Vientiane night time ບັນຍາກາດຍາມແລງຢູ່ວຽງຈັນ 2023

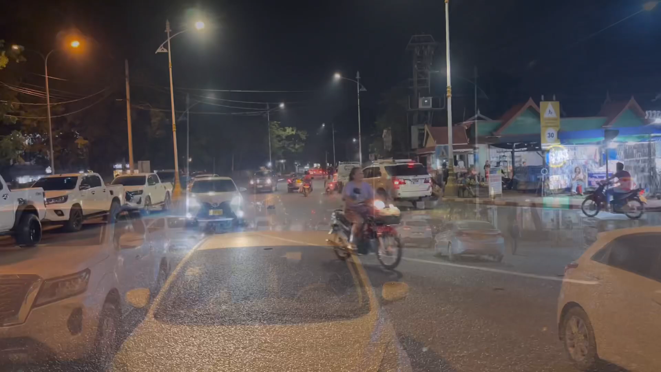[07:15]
ไปเบิ่งรถดีเด้อขามทางเด้อรถมา